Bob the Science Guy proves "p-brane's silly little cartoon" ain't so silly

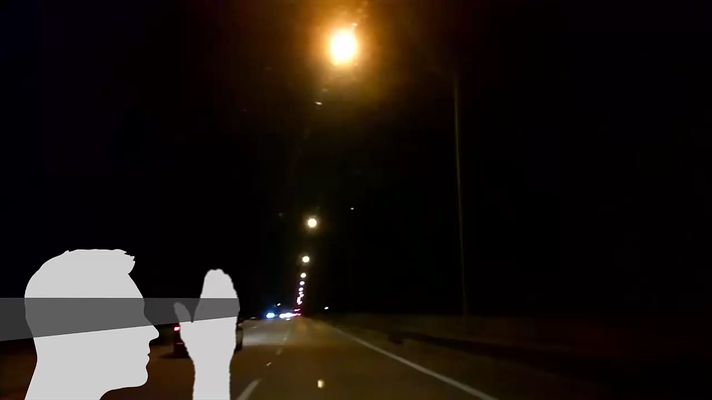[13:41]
They didn't install shorter street lights going away from you. The street lights are all actually the same height. So let's say they're 35 feet off the ground. Okay? They go down and they look like they touch the horizon. Okay? So then I thought, well, what if I take, and let me clean up this picture and I'm going to isolate three lights.
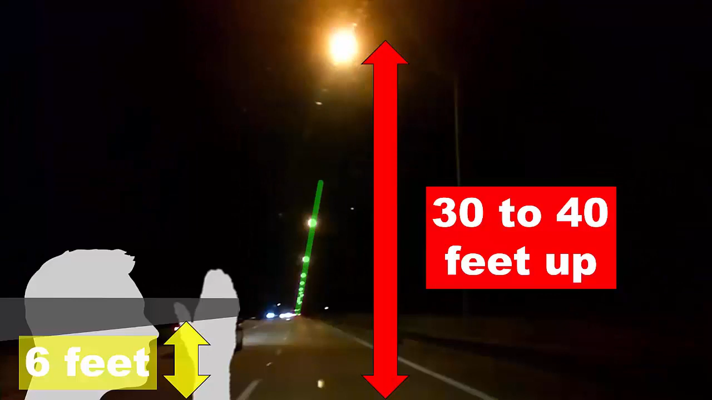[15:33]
See how perspective works? That laser is not actually curving. Ball earthers, that laser is not actually bending.